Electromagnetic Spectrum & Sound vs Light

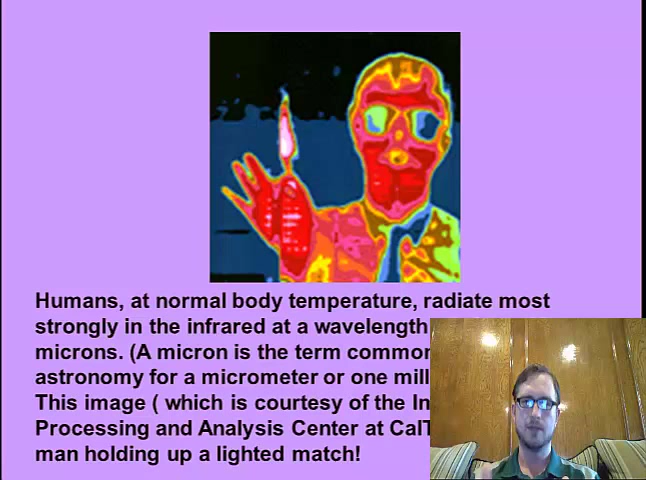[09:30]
Now remember, we're not really seeing these colors. The camera absorbs all the different wavelengths, records what wavelength it's getting where, and then the computer software translates it to another image and it assigns a color we can see for each one of those wavelengths. It lets us get the differences.